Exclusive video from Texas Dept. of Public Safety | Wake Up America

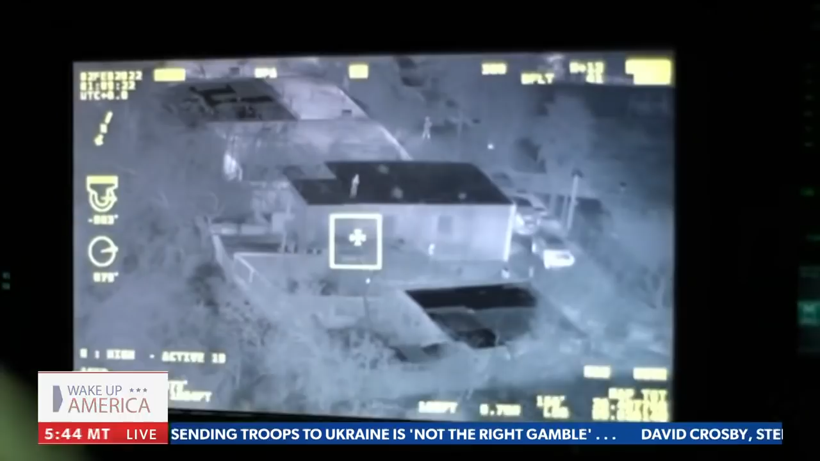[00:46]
And when we scan out, we pick up an area where we got people staging, and now we got them running around.
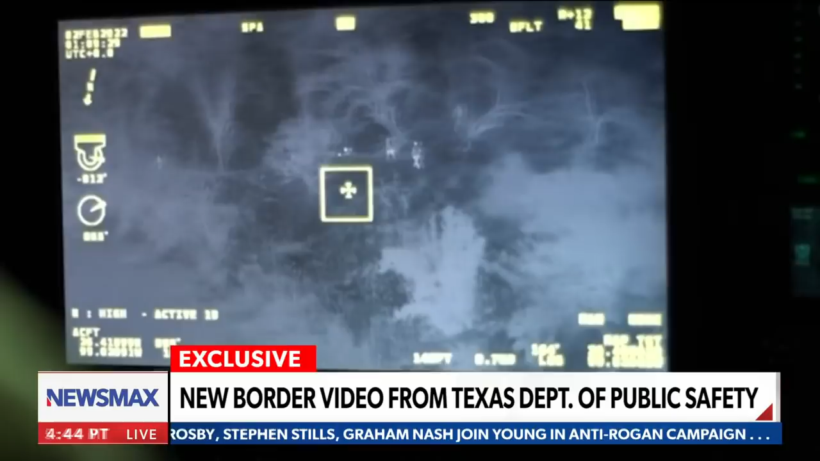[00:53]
Here comes the raft. They're in a hurry now, all of a sudden. I bet you if we look around more, we'll find a group of bodies laid up, ready to go. And they did. And let me tell you, it was one raft after the next raft after the next raft, as these alien smoking groups and these halkons lined up along the river, watching law enforcement.
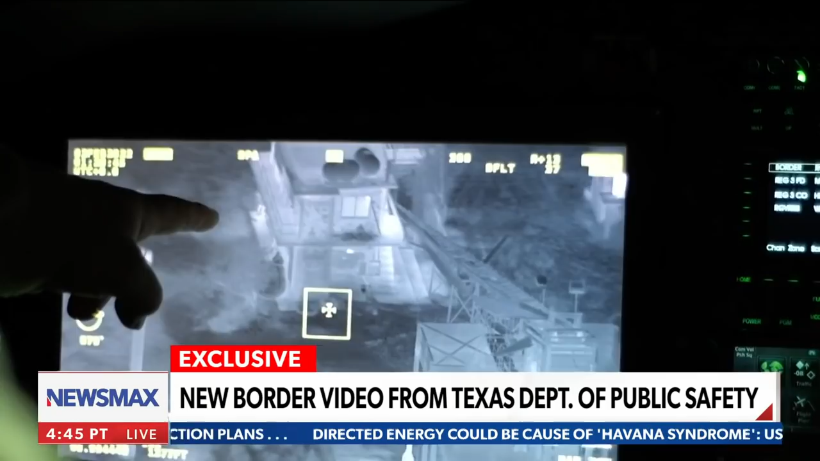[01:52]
But it's a rare glimpse to be able to see how the cartels, this is also just so you know, cartel, the Gothel Scouts, who work with the alien smuggling organizations to get these folks in. And you were able to see exactly how many there are. I mean, I got to tell you, when you fly over, they just litter both the U.S. and the Mexico side.
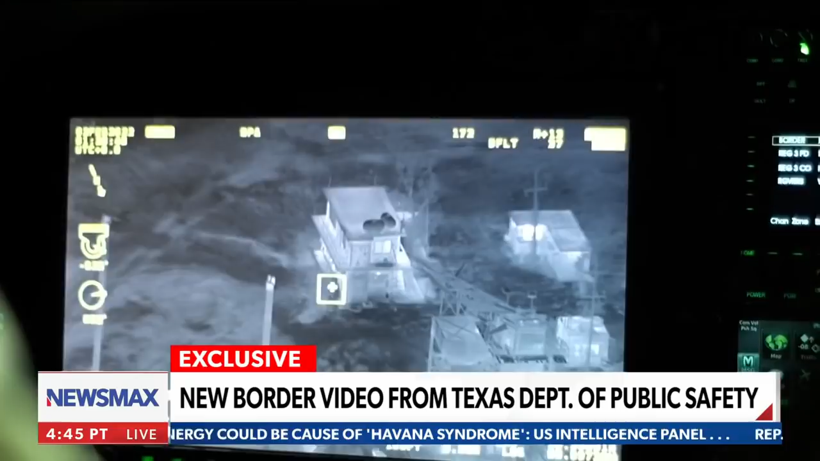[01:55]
And that's how they have operational control of our southwest border. Wow.